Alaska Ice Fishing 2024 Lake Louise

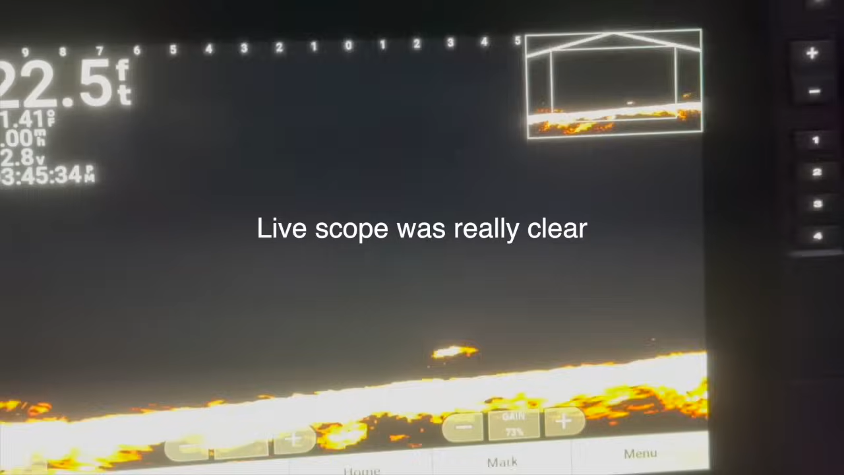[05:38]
Just kind of time it as he...
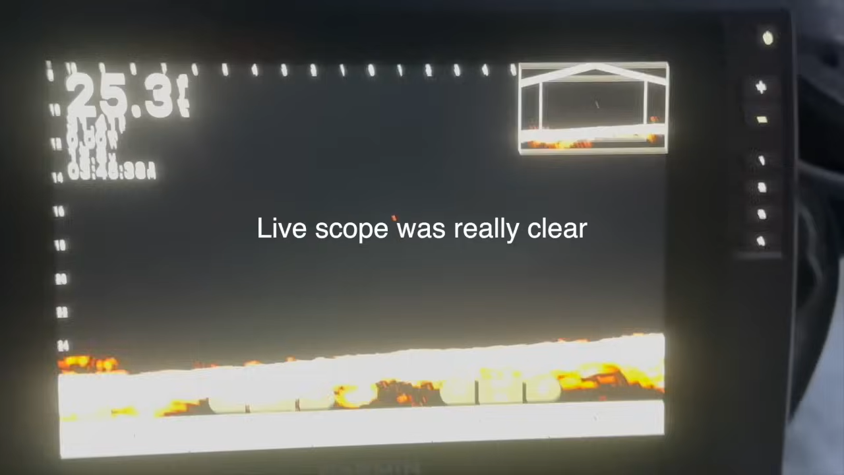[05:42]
Oh yeah, he's on. Look at that.
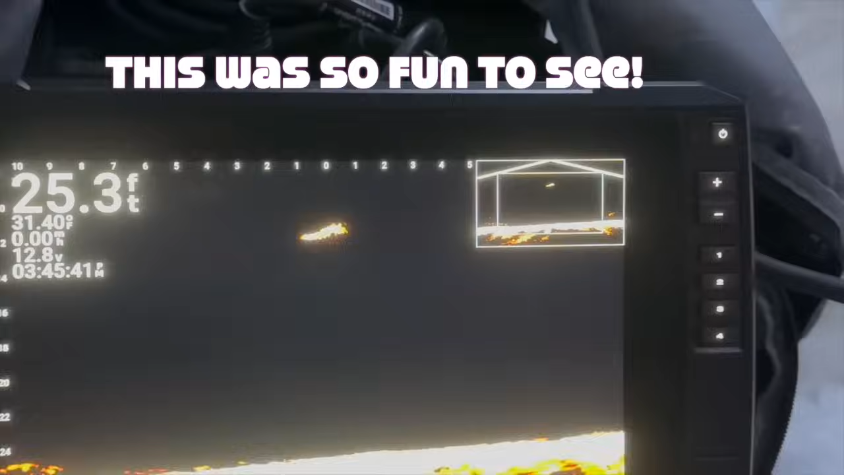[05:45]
On screen: depth 25.3 ft
Coming up, coming up, coming up. Oh. Drop back down.
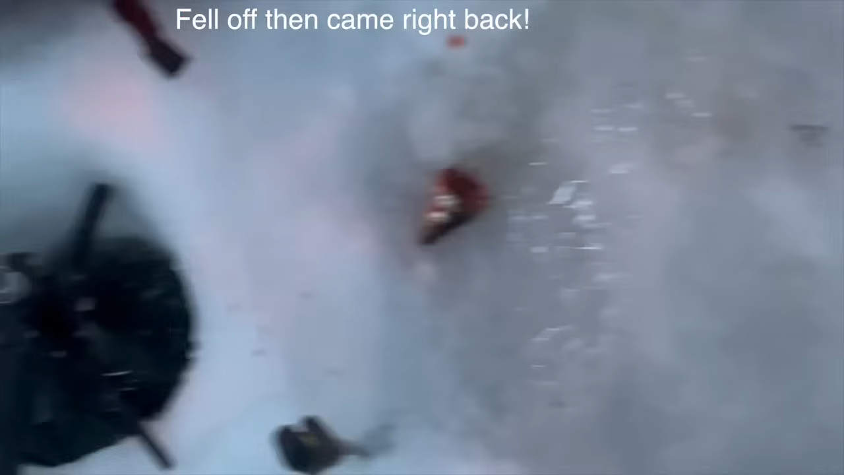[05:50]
He might come right back. Especially if it's a burbot. We just lost him. At the hole.
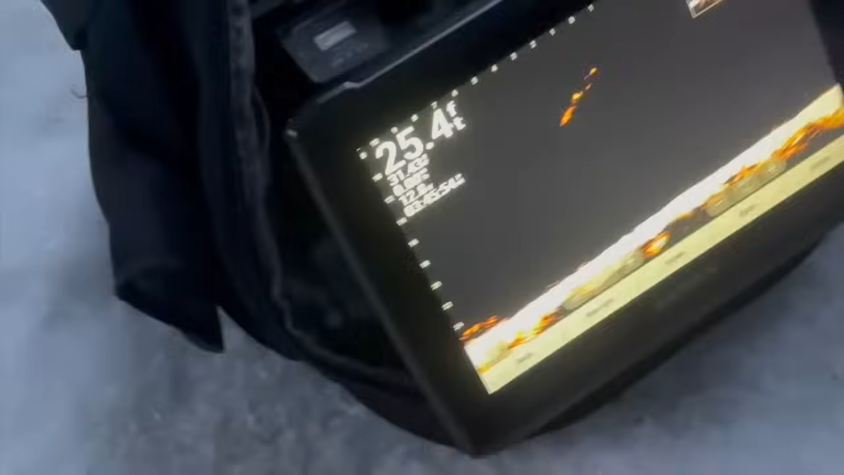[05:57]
On screen: depth 25.4 ft
He's going back down. Come on, hit him again. Watch, he's going to turn on it, dude. He wants it. Look at him. Look at him go to the bottom.
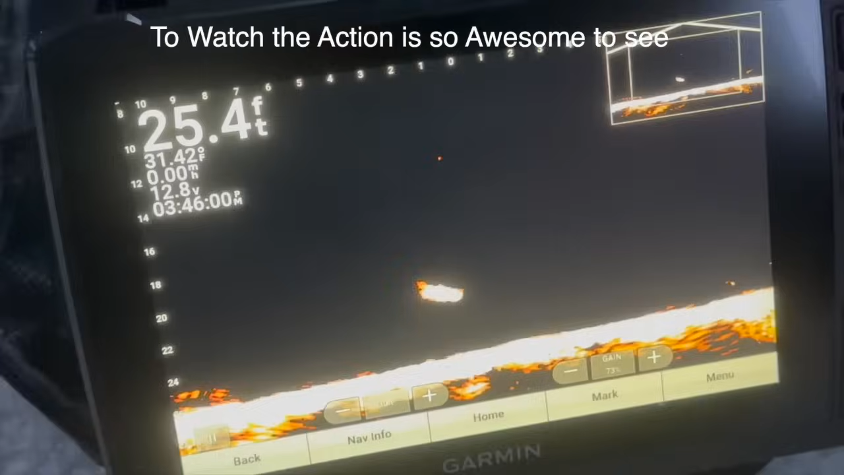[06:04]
On screen: depth 25.4 ft, water 31.42°F
Look at that fish, dude. It looks like a pretty good signature on the screen, don't it?
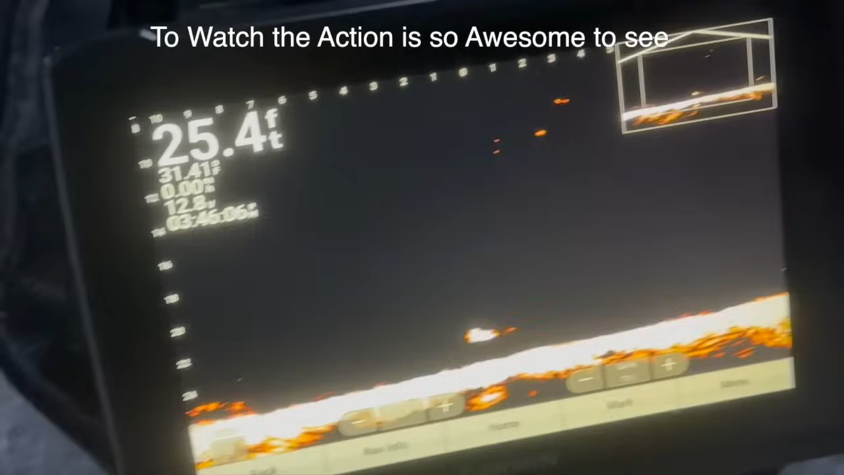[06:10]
On screen: depth 25.4 ft
Where am I at? Yeah, you're close. Oh, yeah, you got to keep going. Keep going. He's coming up to you.
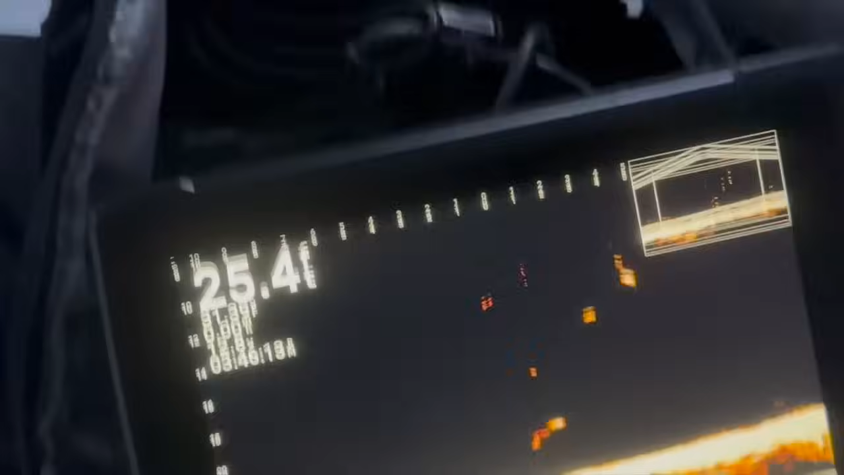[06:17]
Look at, he's coming up hard for you. See that? Yep.
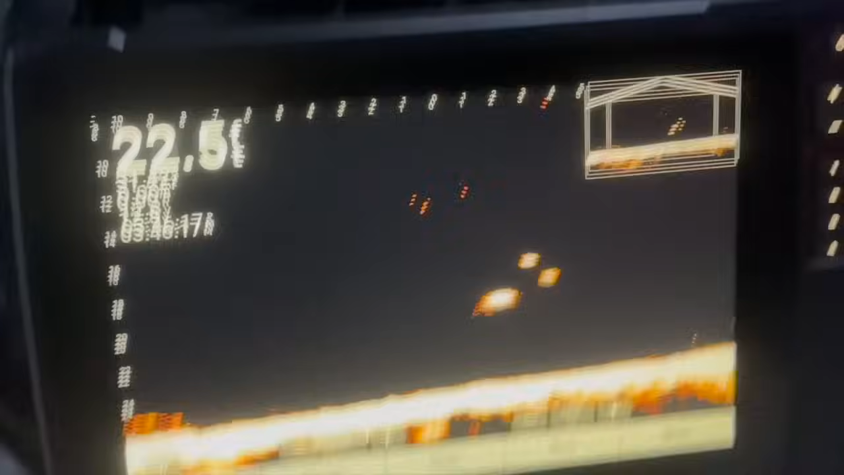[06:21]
Oh. There he goes. He's coming. He's coming. He's coming. Do I stop? Whoa, he just bailed, though.
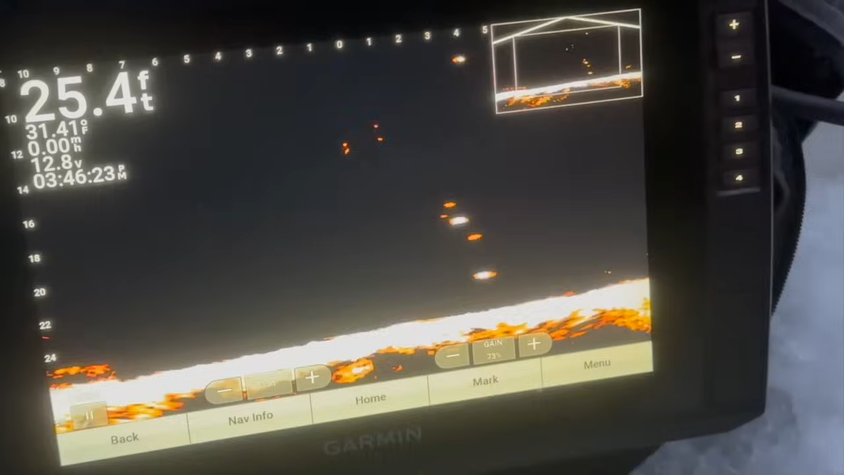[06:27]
On screen: depth 25.4 ft
Oh, look at him turn around, coming back.